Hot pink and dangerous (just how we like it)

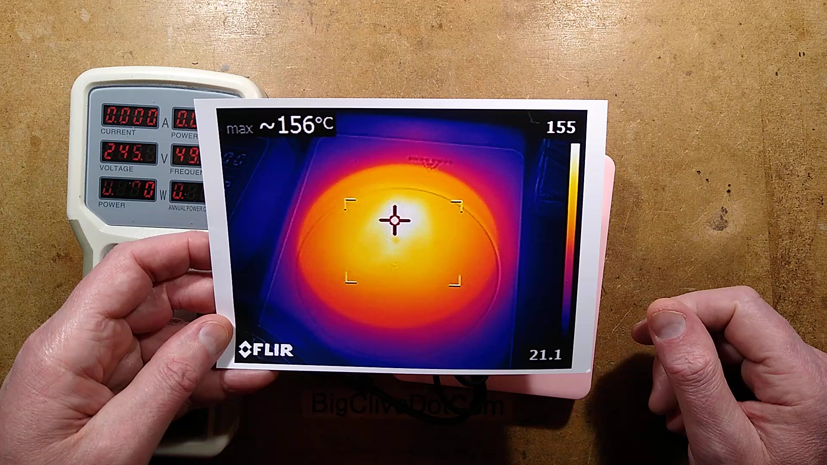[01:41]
Okay, got the picture Very distinct hot spot there 156 degrees Celsius It's toasty hot It does come with warnings about heat and to be fair it is designed to keep your drink warm So that makes sense I suppose The hot plastic smell wasn't so comfortable